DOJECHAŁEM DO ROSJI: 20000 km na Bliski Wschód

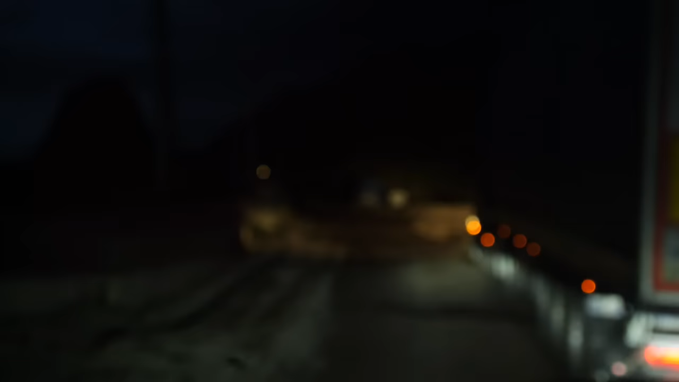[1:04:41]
To jest główna droga do Tbilisi z granicy.
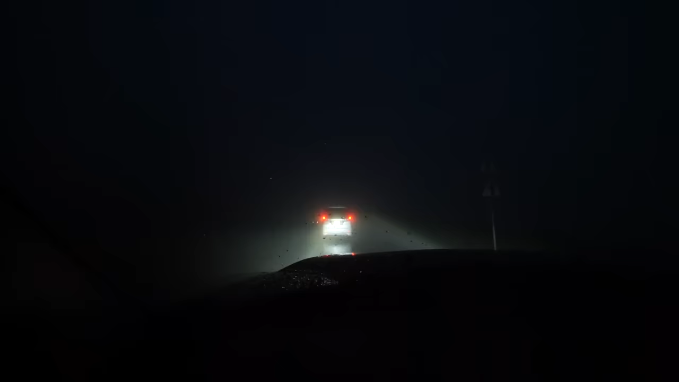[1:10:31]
No nie powiem, troszeczkę creepy jechać tak. Jest godzina 18 i sami widzicie, że nic nie widać.